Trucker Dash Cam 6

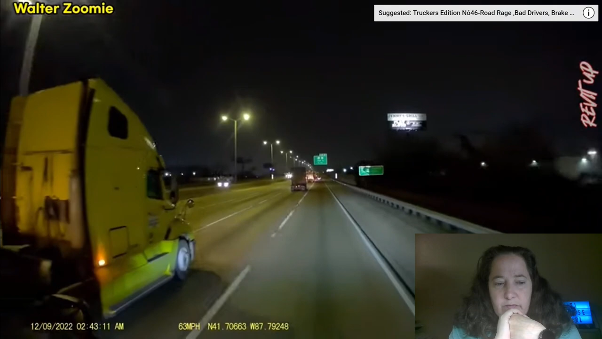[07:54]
what the heck are you for, oh, containers are out of control, unfortunately can't make out carrier name,
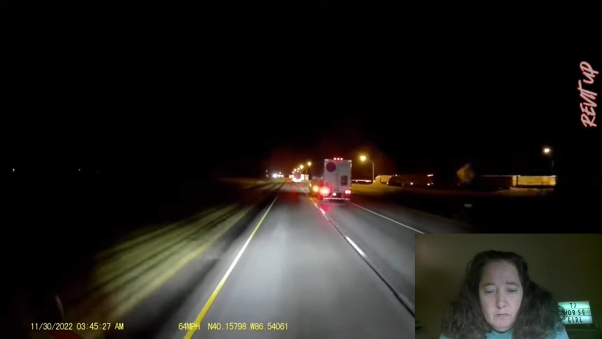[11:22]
come on, gonna move over, let's move over, goodness gracious, oh, more brake checking,